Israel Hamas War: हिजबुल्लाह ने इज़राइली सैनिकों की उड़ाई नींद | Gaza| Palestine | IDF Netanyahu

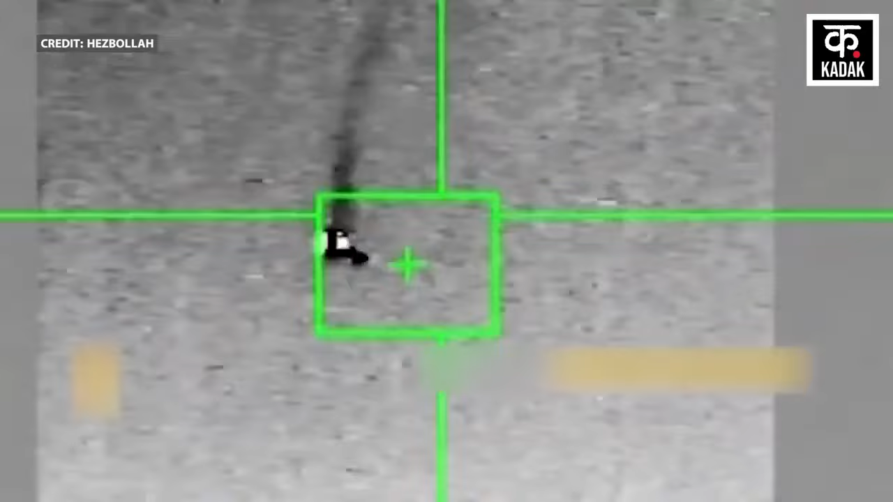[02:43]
طرف ایک زمین سے ہوا میں مار کرنے والی مسائل داگی گئی تھی جس سے ڈرون زمین پر آگیرا
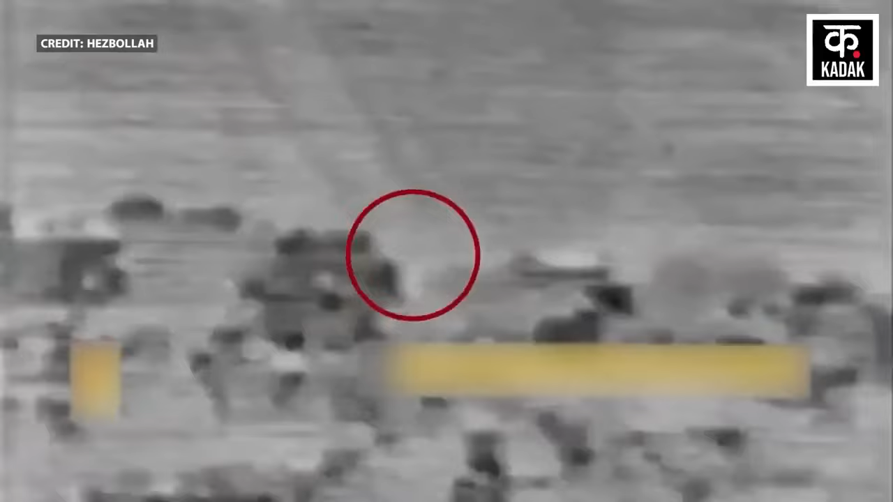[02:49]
اور اس حملے کے بعد اب آئی ڈی اف اس گھٹنا کی جاج کر رہی ہے